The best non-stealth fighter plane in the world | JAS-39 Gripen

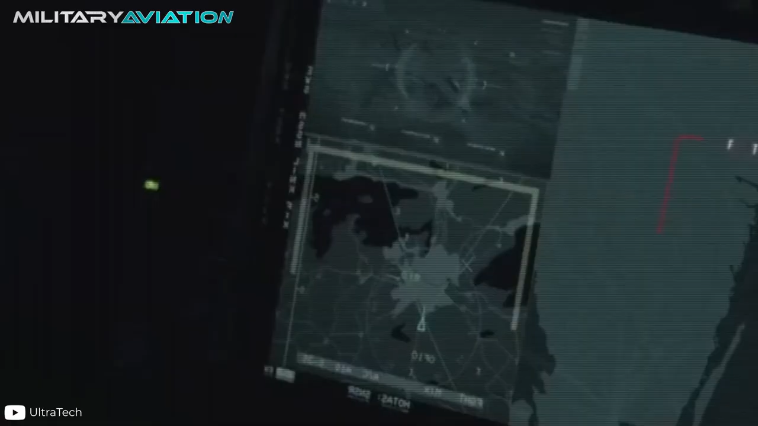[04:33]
lighter and more powerful than the original PS05A. This makes it possible to track targets up to 400 km away.